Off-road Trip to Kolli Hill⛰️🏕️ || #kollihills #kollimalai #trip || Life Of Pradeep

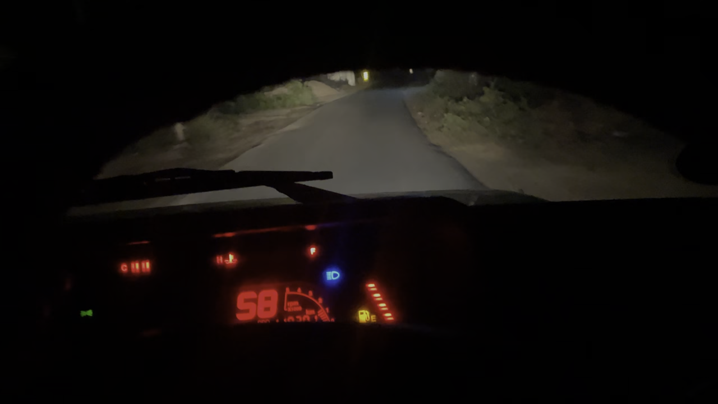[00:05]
இப்போ வந்து எங்கே போயிட்டுருக்கோன்னா கொல்லிமலைக்கு தான் போயிட்டுருக்கோம். நியூ இயர்க்கே போகலான்னு சொல்லி பிளான் பண்ணோம், அது வந்து கரெக்டாக அமையல.
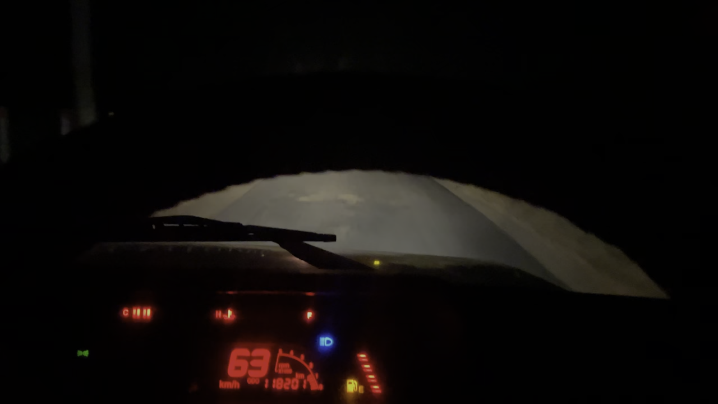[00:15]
பார்த்திங்கன்னா நியூ இயர் ஃபஸ்ட் வீக் இன்றைக்கி வந்து January 8th நினைக்கிறேன், 8th தான்.
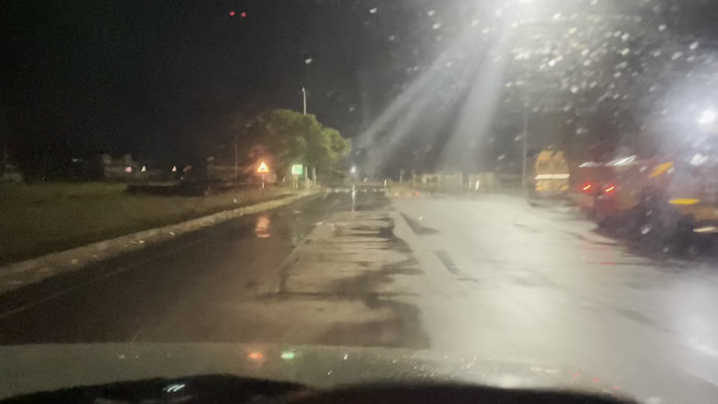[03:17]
ஸோ இப்போது நாமக்கல் டு சேலம் பைபாஸ் அந்த ரோட்டுக்கு வந்தாச்சு.
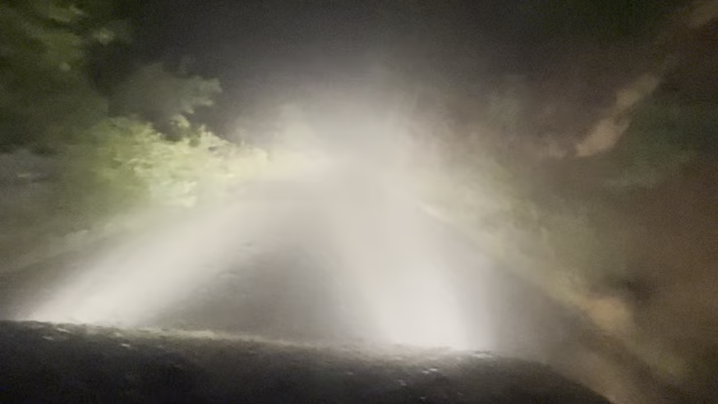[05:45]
இந்த லைட் வெளிச்சம் பாருங்கள் எப்படி போகிறது தெரியுது. ஸோ கொஞ்சம் பார்த்து தான் போட்டணும்.